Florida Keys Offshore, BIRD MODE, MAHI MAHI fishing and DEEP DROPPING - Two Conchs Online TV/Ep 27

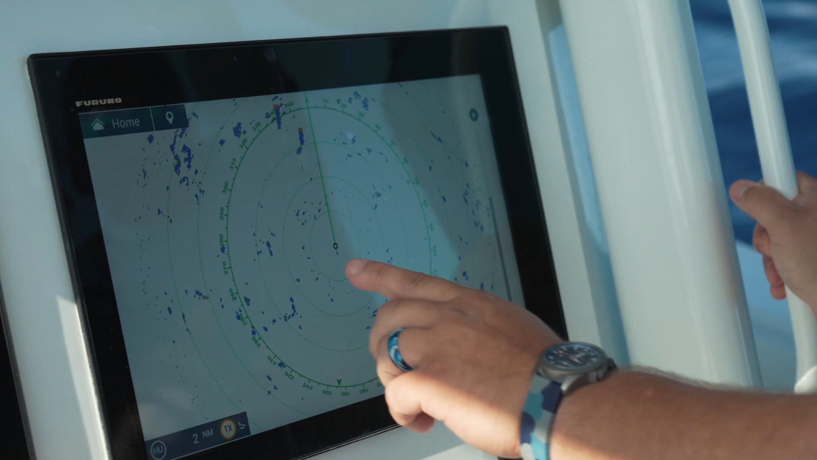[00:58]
What trails turned on is gonna do for us is it's gonna leave a blue mark wherever the radar is picked up an object. So what does that do for us? So it's gonna easily let us identify what is a boat and what is birds. So if you see a strong mark here with a nice linear trail behind it, that's definitely gonna be our boats.
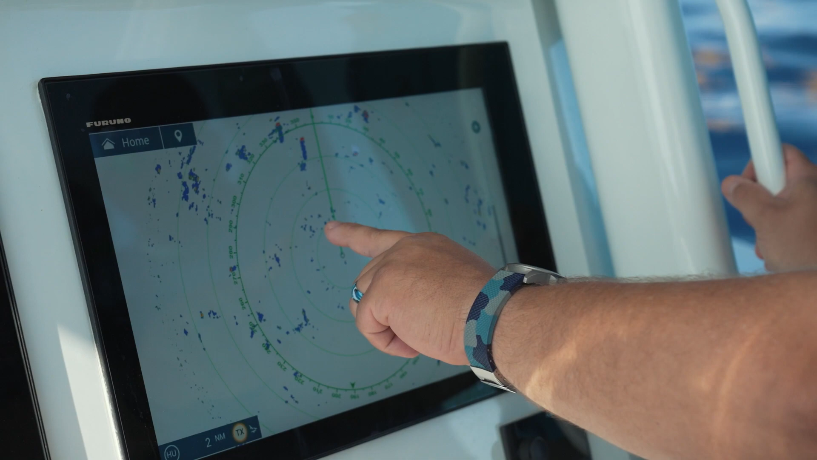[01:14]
But if we see all these little blue dots that have a red or an orange dot popping up in between them, those are gonna be your bird marks.
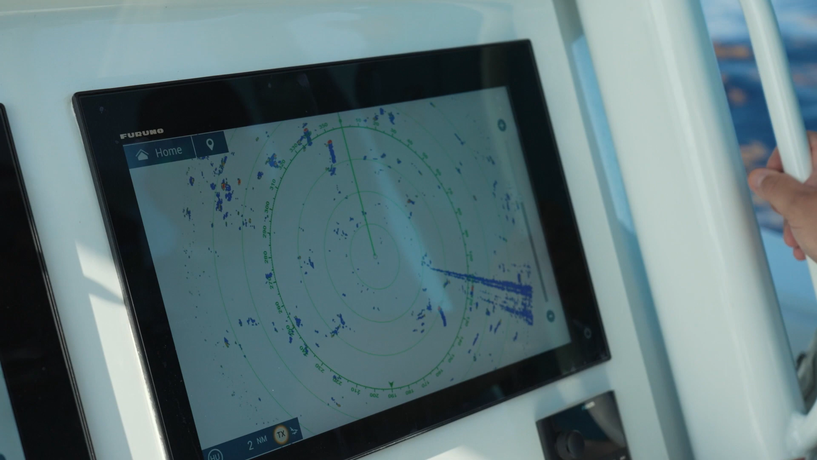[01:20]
And the reason we want the trails on is because birds are flying up and down.
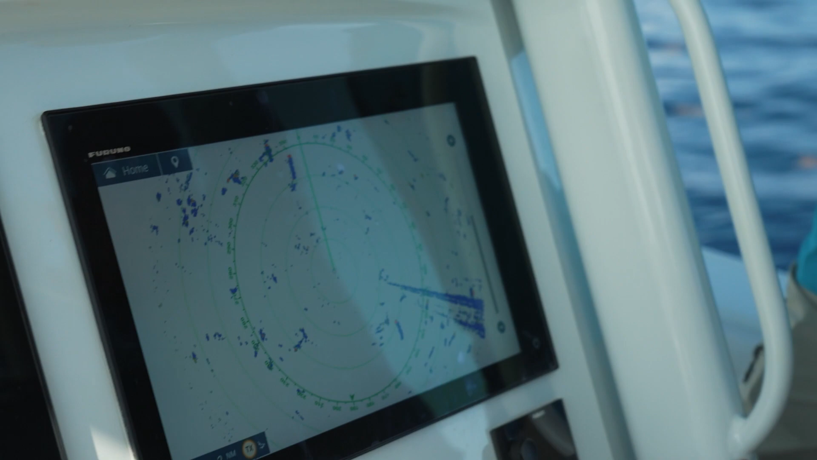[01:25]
They're moving up and down in the air and we're not always gonna get the birds on every sweep.
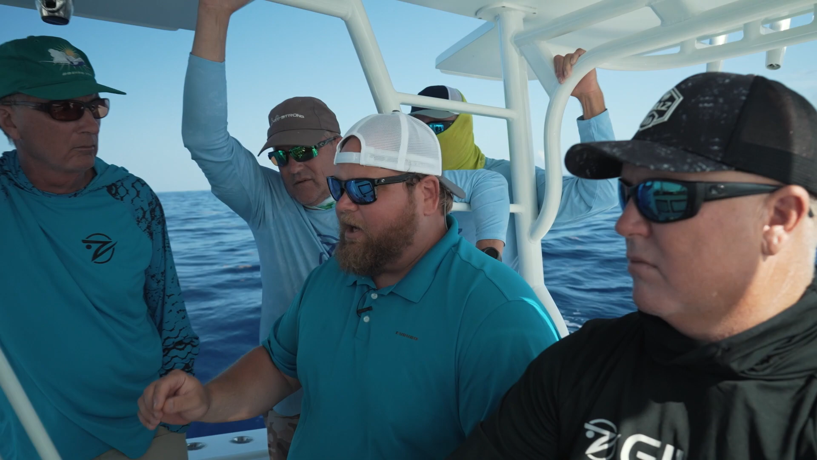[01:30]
But we're gonna leave a trail every sweep we saw a bird. So what we're looking for is those dots to pop up inside those trails. And right now we've got birds all over this screen. We've got birds over here on the left.
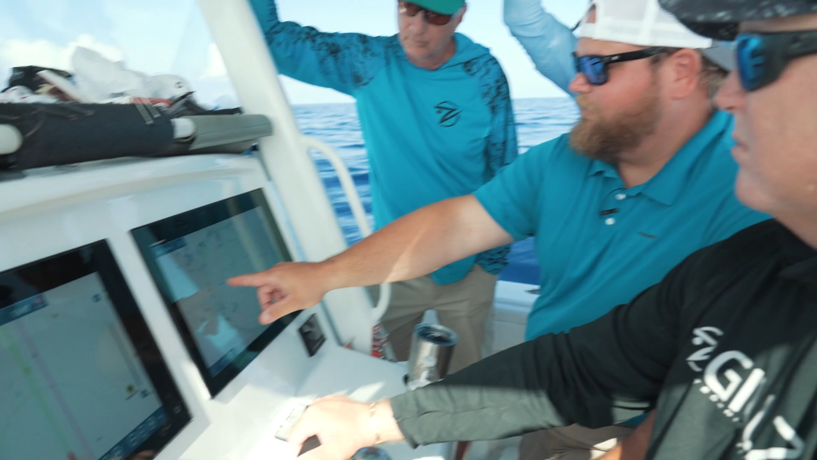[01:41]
We've got birds right in front of us. Birds out to the right. Birds out here at about, you know, two and a half miles.
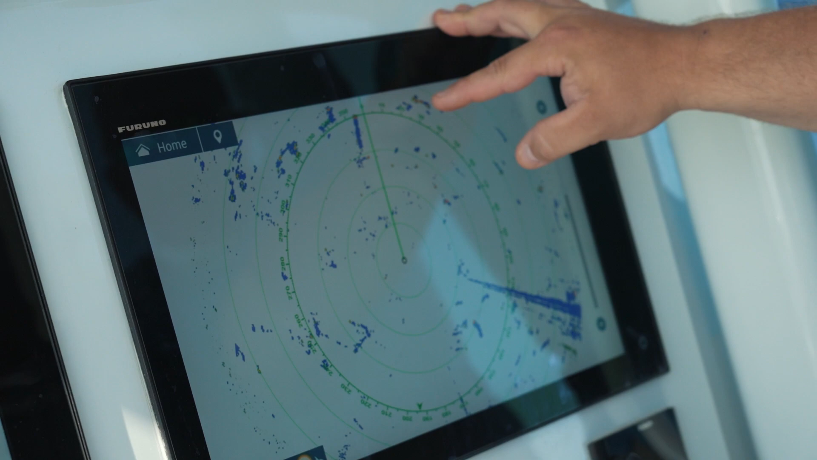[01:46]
But since we've got so many down here in the Florida Keys, we're running this thing on two miles and usually we're running it offset a little bit so that we're looking at two-mile range.